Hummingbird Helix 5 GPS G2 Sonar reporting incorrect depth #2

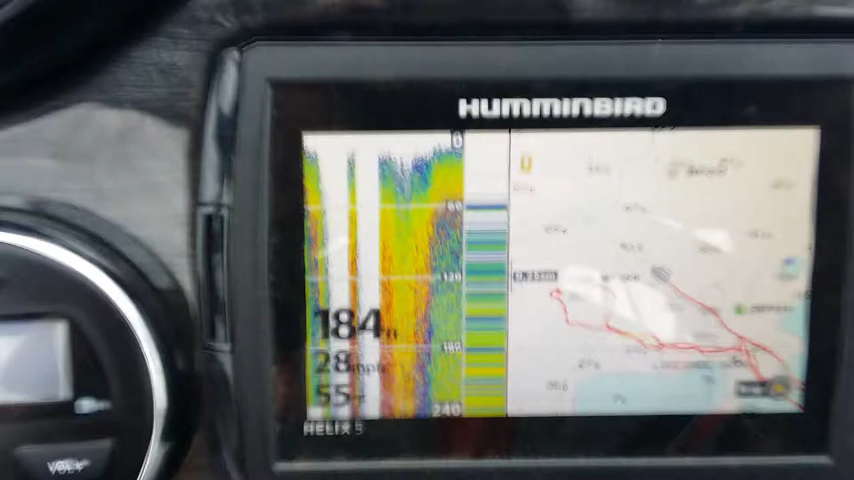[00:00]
okay so right now it's showing 180 feet roughly
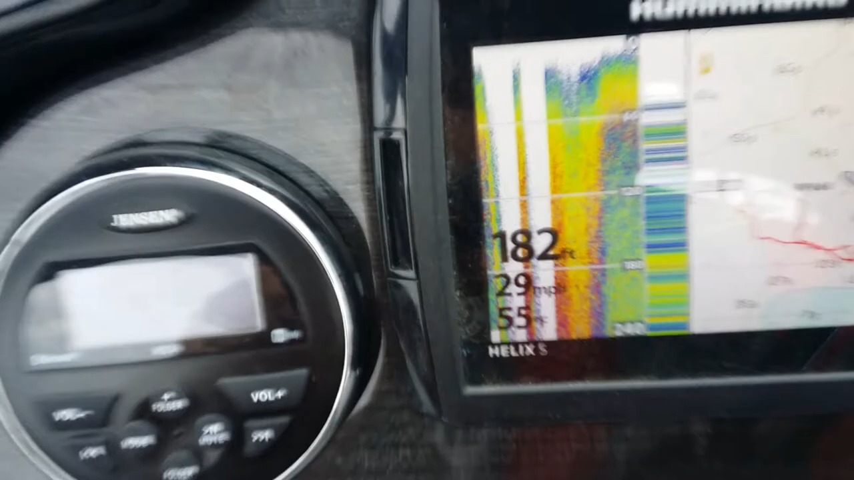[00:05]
On screen: depth 182 ft
and we're in about I would guess 40 to 50 feet of water
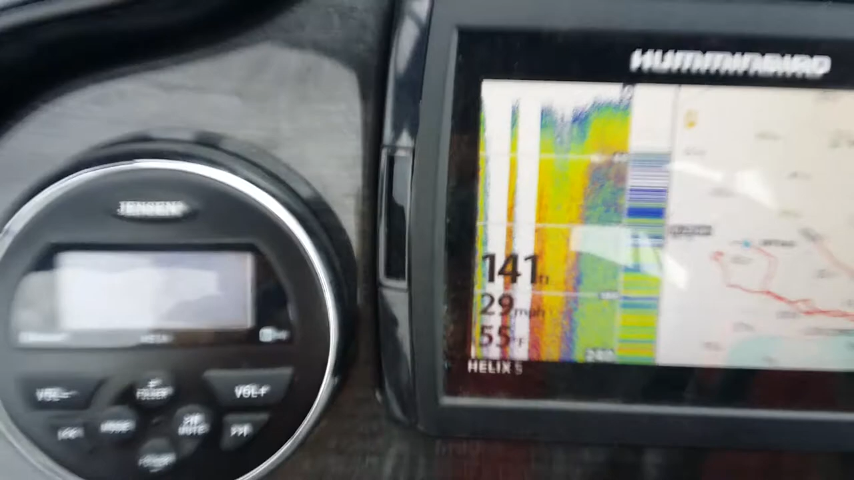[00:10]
On screen: water 55°F, speed 29 mph
what the depth
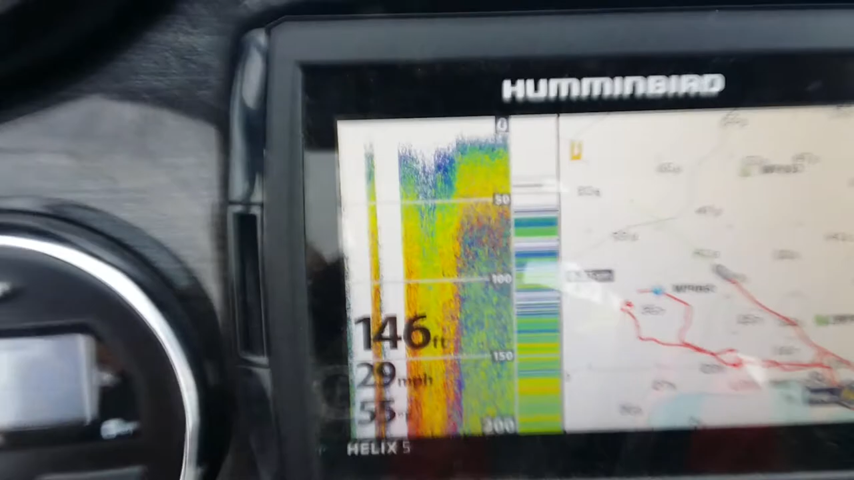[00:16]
On screen: depth 146 ft, speed 29 mph
changes with my speed it's long down
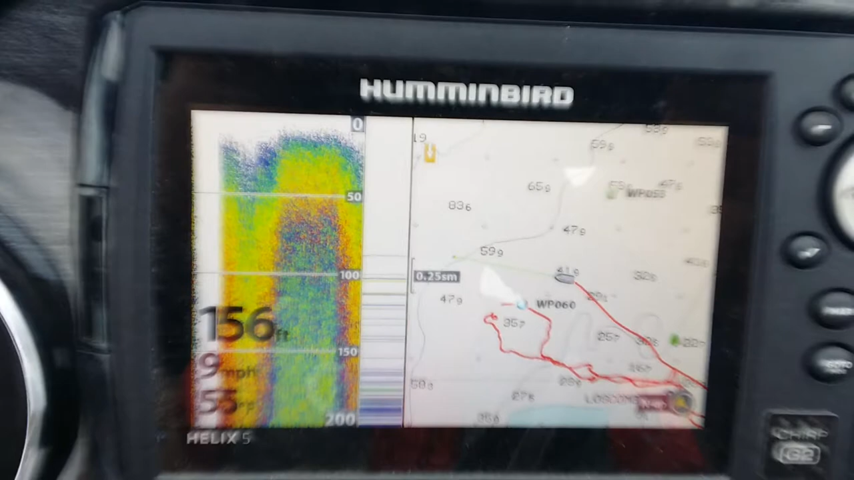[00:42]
On screen: depth 156 ft, speed 9 mph
and I'm at the slowest speed now the depth is going way up go a little faster again
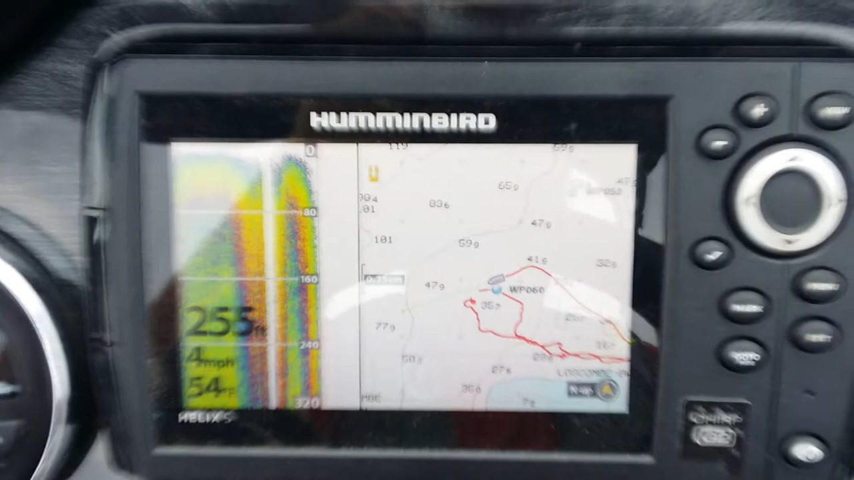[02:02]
On screen: speed 4 mph
now I'm in neutral and now it's totally lost the depth and I have looked at
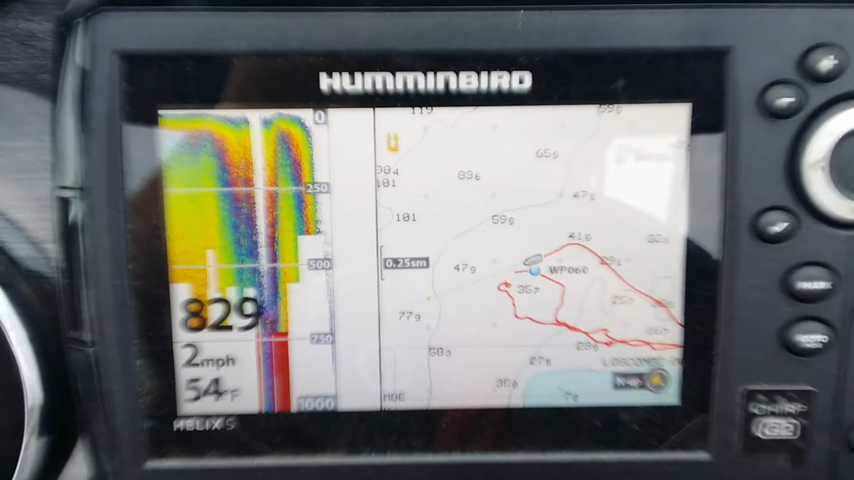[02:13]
On screen: speed 2 mph
the angle of the transponder and it has not changed since we bought the boat I'll get a picture of that later you